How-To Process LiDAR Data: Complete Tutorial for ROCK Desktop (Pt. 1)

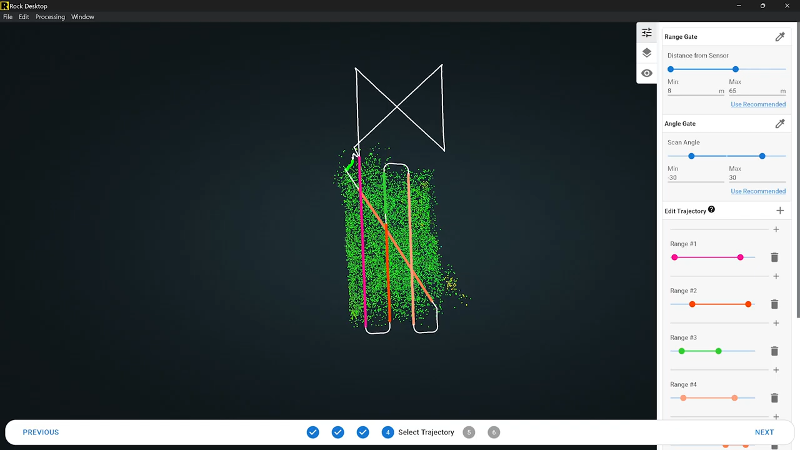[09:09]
Okay, now I just finished processing the trajectory and generating this point cloud. And now the next screen that we're seeing here is that we have all of these trajectories pre-sliced by rock desktop.
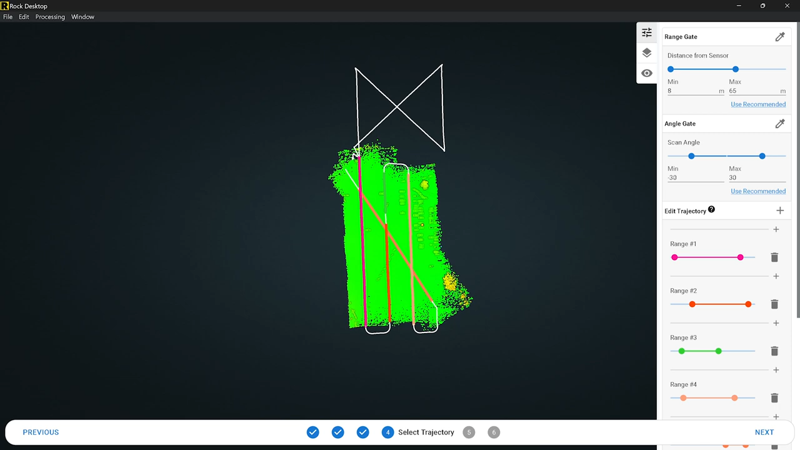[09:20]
So we went ahead and found that this was a straight line.
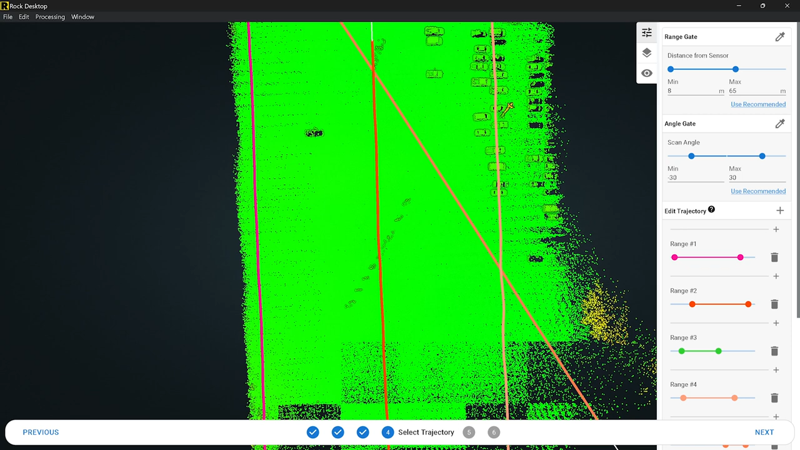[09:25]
Now, as you can see here, it's not perfect every time. So we actually have this green one right here and then a space and then this red one down here.
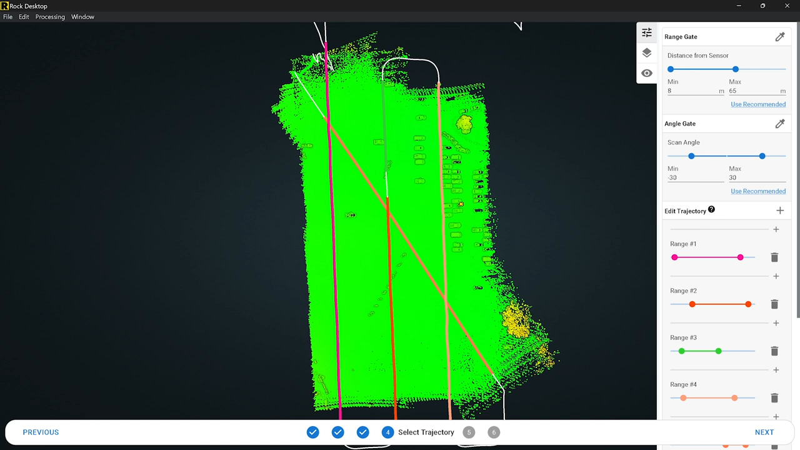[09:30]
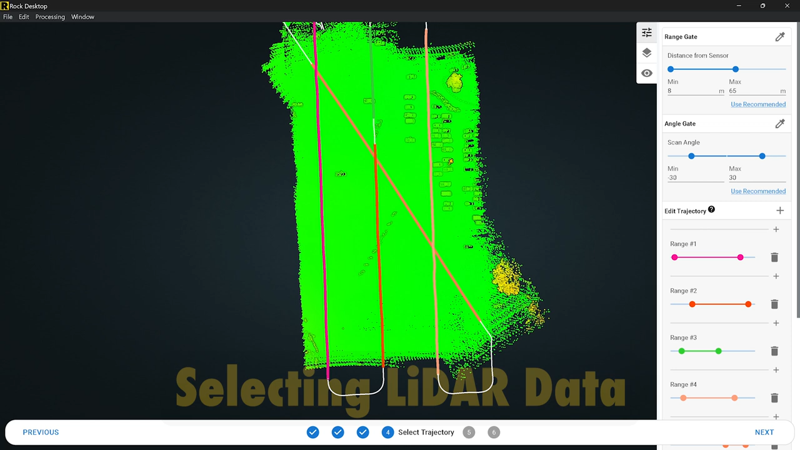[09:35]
Now, what we want to do is select the data that we want to produce into the final point cloud. And so that's what we're doing here.
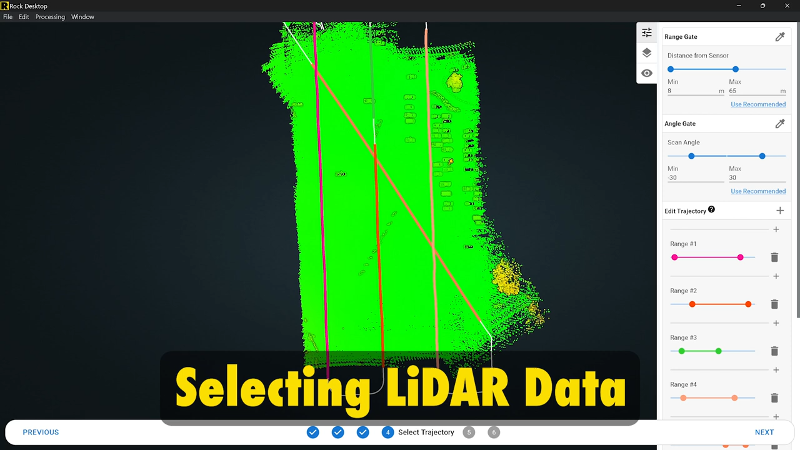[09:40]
We're selecting in the trajectory what data we want. And so what we want is we want to have each flight line of data.
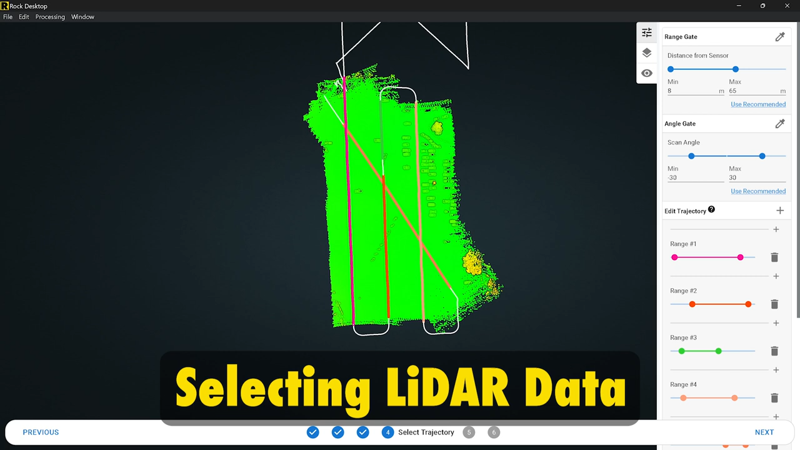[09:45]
So I'm going to go ahead and delete this green one. Boom. And then we want to actually extend. Not that one. Is it this one?
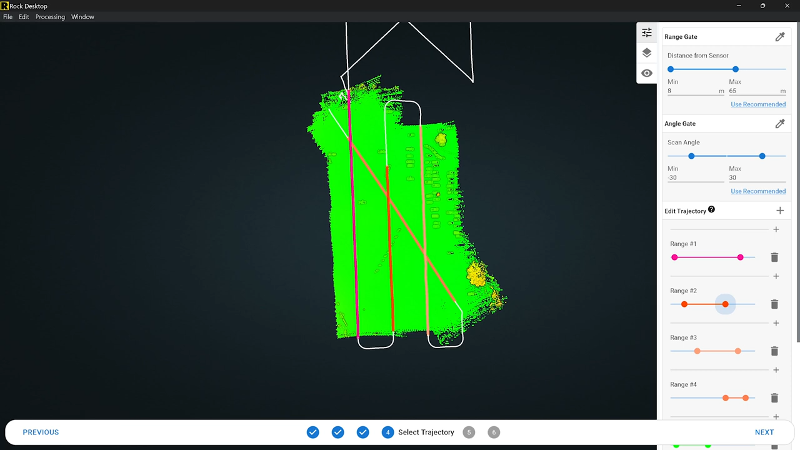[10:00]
There we go. We're going to extend that one. That's the data that we want. And then we also want to delete this side one. And there we go. So that is all the data that we... And if we actually just bring it right back here.
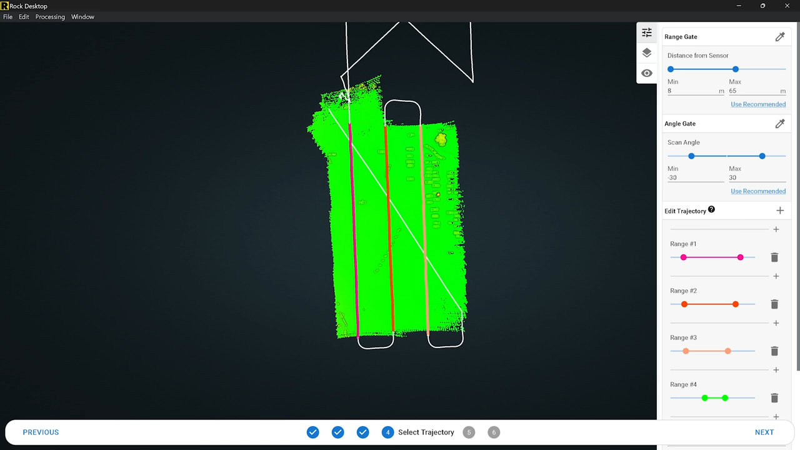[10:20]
So that's one, two, three. I feel like we're... There we go. So those are the three sections we want. Now, you always want to cut off your convergence maneuver, your calibration. And you just want to get the mission plan that you got. So this is important. If you're generating point cloud data from when you take off and then you fly that high speed and your figure eights, you don't want any of that. And you don't want your landing stuff.
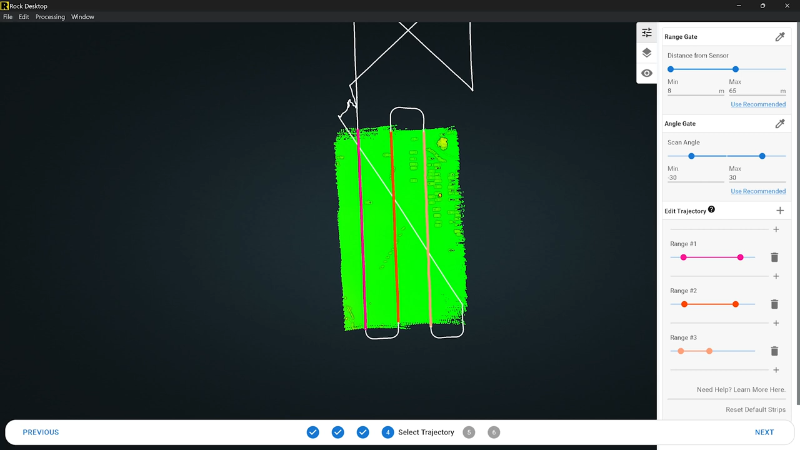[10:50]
So what you want to do is just cut it to the flight lines that you have. You can always add another flight line in between. So if I wanted a little bit more data right here, you can see I just click that plus sign and there it is on the top.
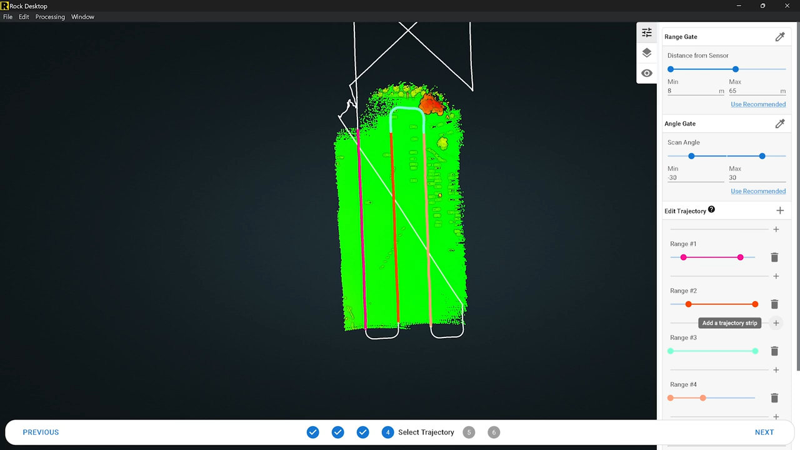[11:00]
So you can add some more in there. You can remove them. Do whatever you'd like to get exactly the data that you want.
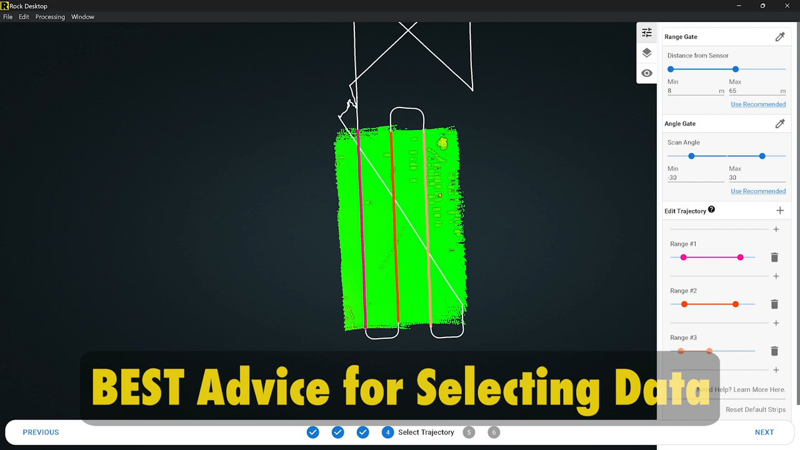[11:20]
So once you've configured that and you said, that's what I want. Now, I want to come up here to the next couple of things in this screen. So I'm going to rotate the screen a little bit so we can see.
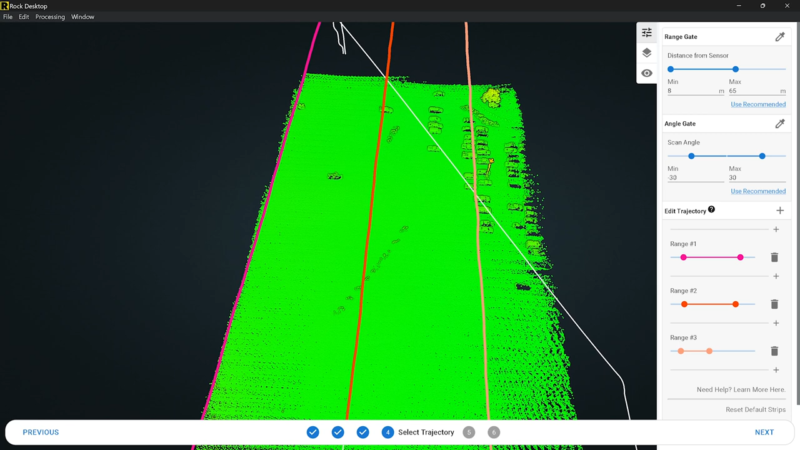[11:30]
So we have angle gate here. And if I click this eyedropper, it's going to colorize the data by the angle of the lighter data where it came.
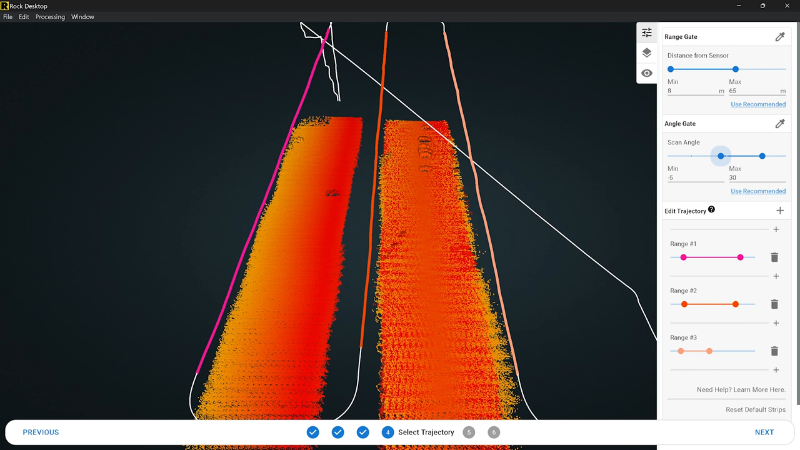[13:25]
So if I make it really narrow, you can see there's no overlap.
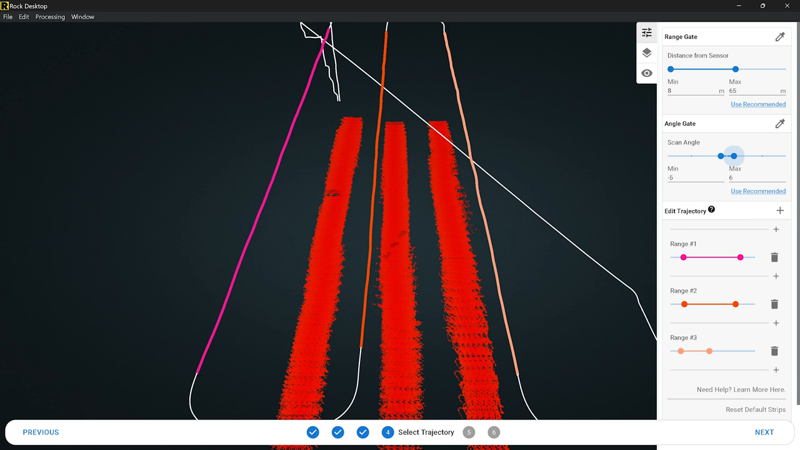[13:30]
And right about here at 14 degrees, and 14 degrees, I just start getting the overlap. Now, for this case, it's very flat. So you know what, I'm actually going to push this to just 20 degrees, because why not?
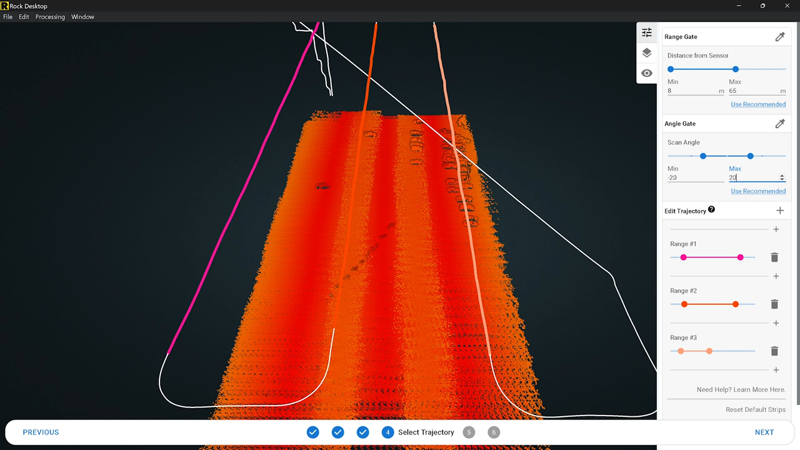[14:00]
So now I'm only dealing with a 40 degree field of view total. And you can see right here, there's not overlap there, because you can do that. It's really easy in the ROC desktop, so you might as well get the best data you possibly can.
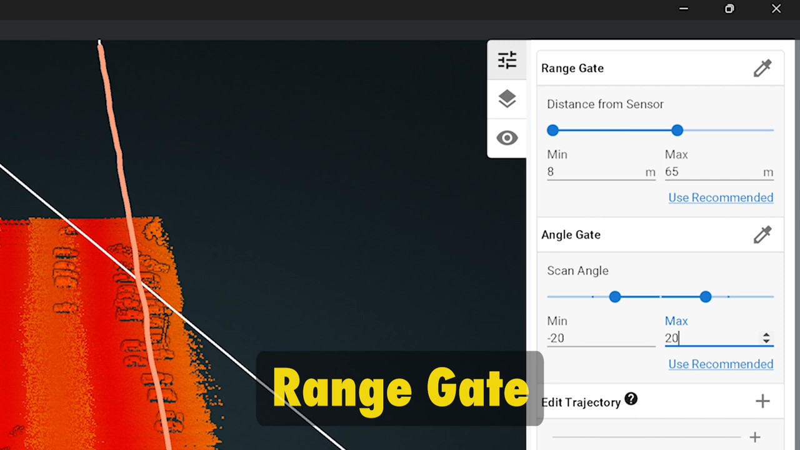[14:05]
Now let's talk about the next thing above it, we have the range gate. So we can click on the eyedropper of that one as well.
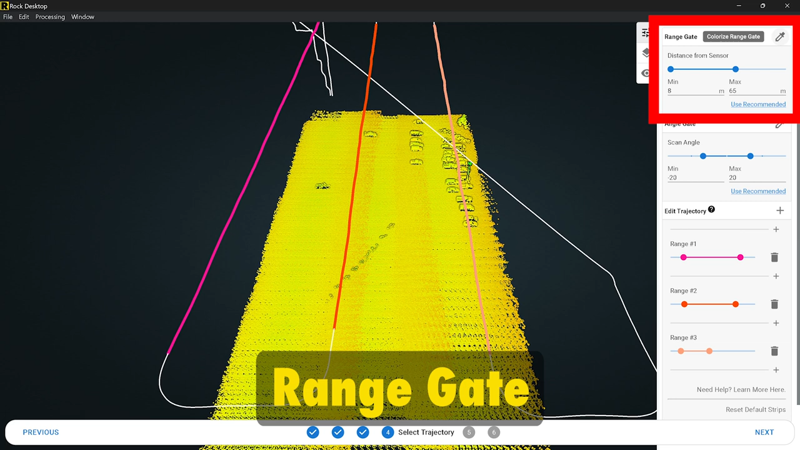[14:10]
And now everything is colorized by the distance from the trajectory where that data point came from.
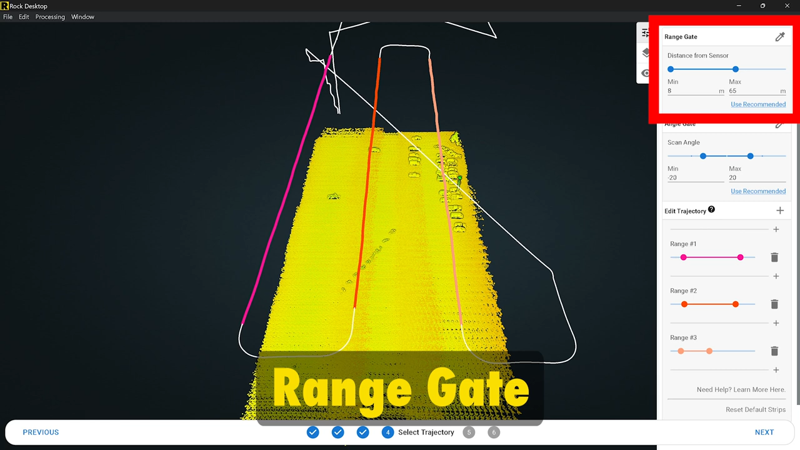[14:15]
So what we can do is sometimes when you're flying really high, or maybe you weren't flying high,